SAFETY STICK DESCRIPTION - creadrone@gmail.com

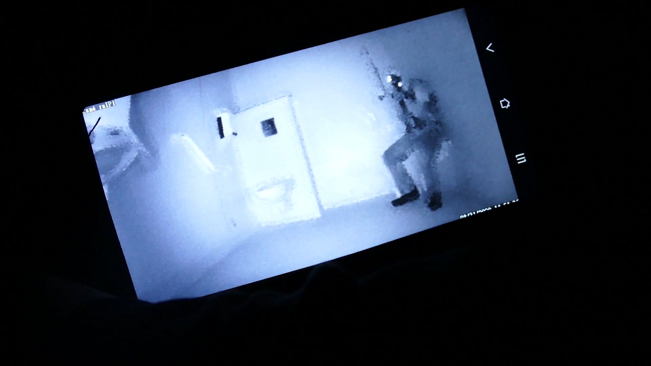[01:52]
Le système bascule automatiquement en mode jour-nuit en quelques secondes.